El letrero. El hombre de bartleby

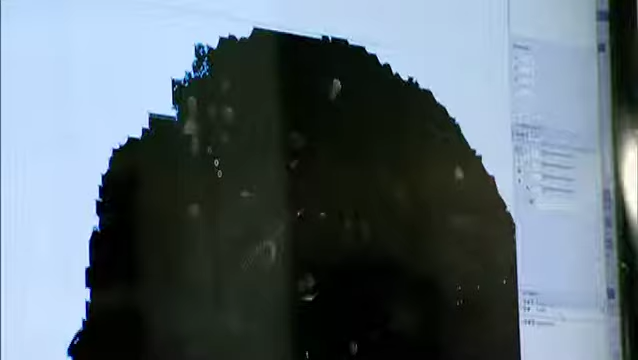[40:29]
aquí vemos todos los pixeles entonces esto me va a permitir